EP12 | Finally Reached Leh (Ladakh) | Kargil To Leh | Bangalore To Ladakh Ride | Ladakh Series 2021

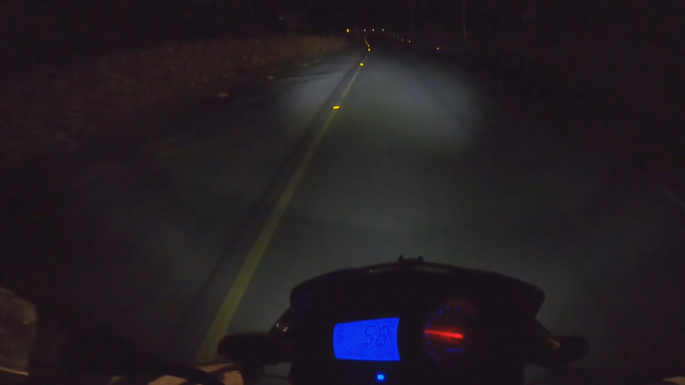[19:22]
अभी रात का कितना बज गया यार, इट्स लाइक 7:30 अराउंड और हम अभी भी ले से काफी दूर है। लुक एट दिस मून, इट्स जस्ट गाइडिंग मी टुवर्ड्स ले। थैंक यू मून जी।
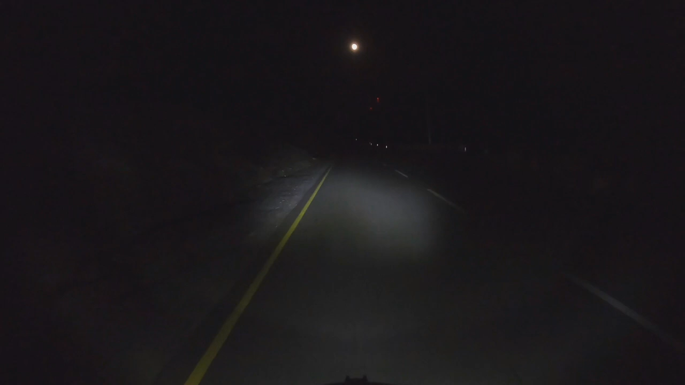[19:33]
ले इज 74 किलोमीटर फ्रॉम हियर एंड इट विल टेक अराउंड 1.5 आवर आई गेस। आई होप सो बाय 9 o'clock वी कुड रीच। सो वी ऑल आर इन वन लाइन नाउ। जो पहले हैं वो भैया हैं जिसे हम लामा यूरू में मिले थे, एंड देन विक्रम एंड देन मी, एक लाइन में यहाँ से ले और 45 किलोमीटर के आसपास है। सो गाइस फाइनली वी आर इन ले।
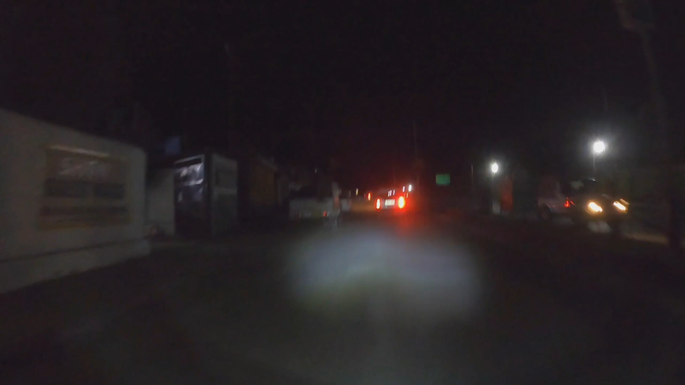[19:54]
ले पहुंच चुके हैं और ले सिटी काफी करीब है। ओह गुडनेस, यू नो व्हाट द टाइम इज, इट्स ऑलमोस्ट 9 o'clock। वेलकम टू ले, वी आर इन द सिटी नाउ।